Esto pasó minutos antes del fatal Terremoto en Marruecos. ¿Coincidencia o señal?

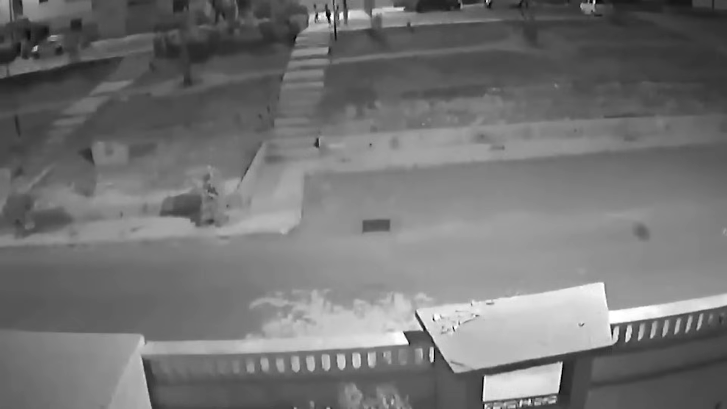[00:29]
se presenció aproximadamente 4 minutos antes de que ocurra este devastador terremoto.
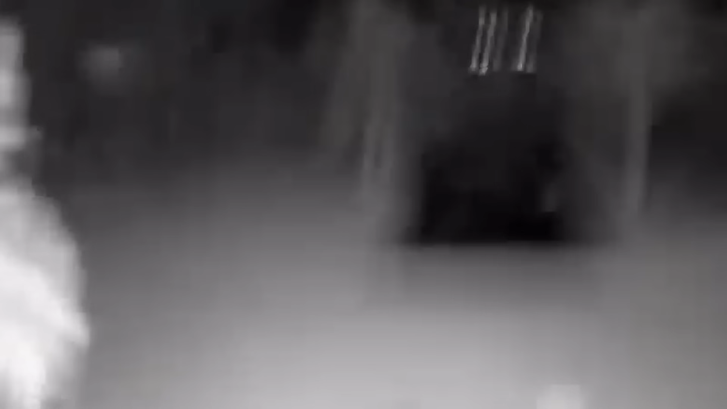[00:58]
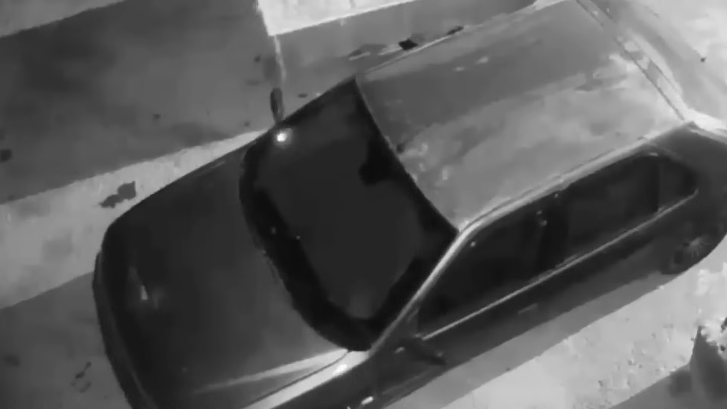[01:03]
Los enigmáticos destellos iluminaron el cielo nocturno por unos segundos sobre la ciudad de Agadir,